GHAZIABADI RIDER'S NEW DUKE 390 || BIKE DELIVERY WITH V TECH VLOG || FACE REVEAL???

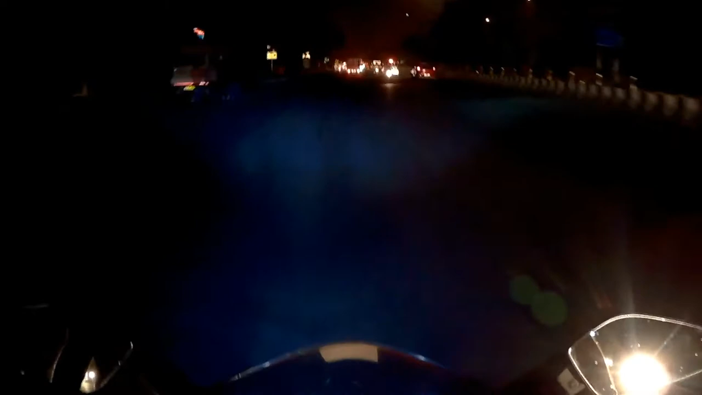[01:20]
अब उसने ड्यूक 390 ली है आज।
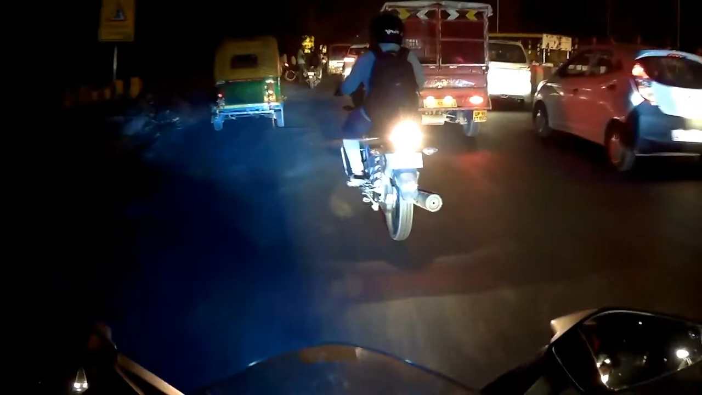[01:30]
चलो पहुंचते हैं, अब अंधेरा है तो ज़्यादा मैं पीसी नहीं करूँगा। सीधा अब हम पहुँचते हैं KTM सेक्टर 18।
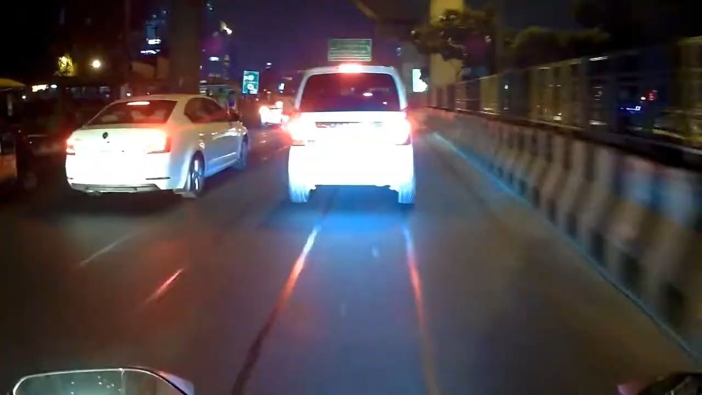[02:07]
पहुंच गए गाइस सेक्टर 18। अब यहाँ मिलेगा हमें बहुत तगड़ा जैम।
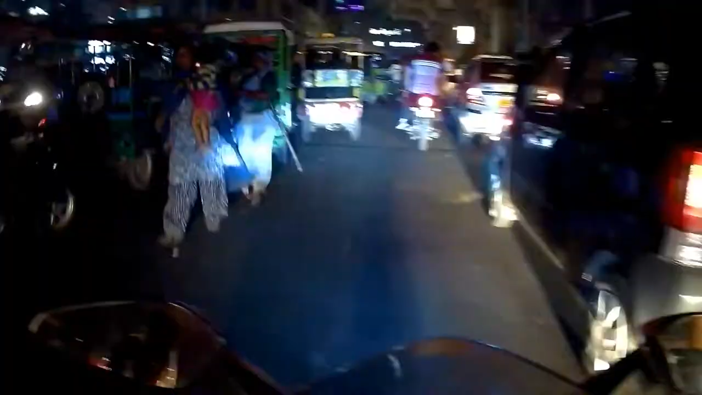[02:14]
जैम क्यों होता है? क्योंकि ये गरीब रिक्शे वाले रोड पे खड़े हो जाते हैं सवारी के लिए, बीच रोड।